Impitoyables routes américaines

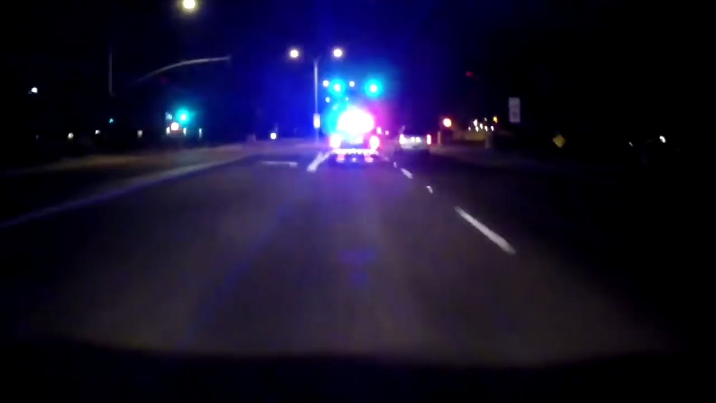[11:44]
L'officier Chacon et tous les policiers présents dans le secteur doivent tenter d'intercepter l'individu avant qu'il ne provoque un accident.
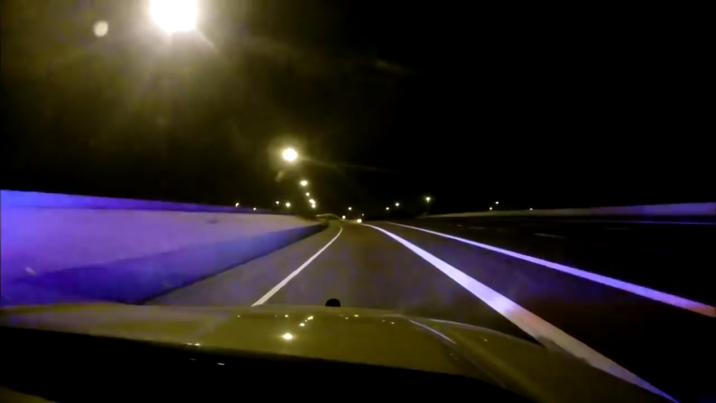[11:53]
Sam n'est qu'à quelques kilomètres de l'endroit où le chauffard a été repéré. Il est l'un des premiers sur les lieux. Bonne nouvelle, le chauffard qui conduisait cette voiture rouge vient tout juste d'être arrêté.
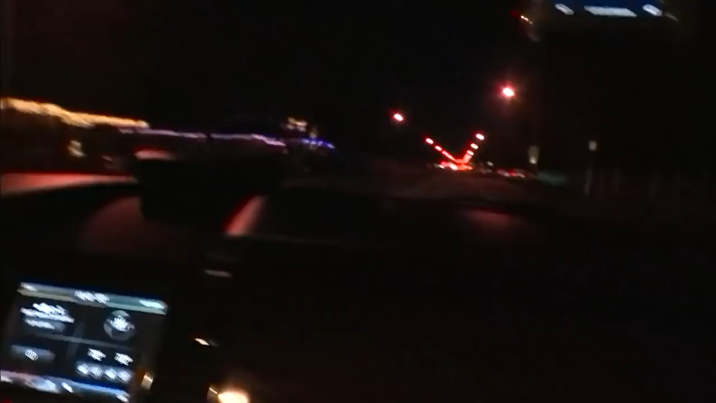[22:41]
Il roule à plus de 130 km heure dans les rues de Los Angeles. En moins de 10 minutes, le paparazzi est sur le lieu de l'accident.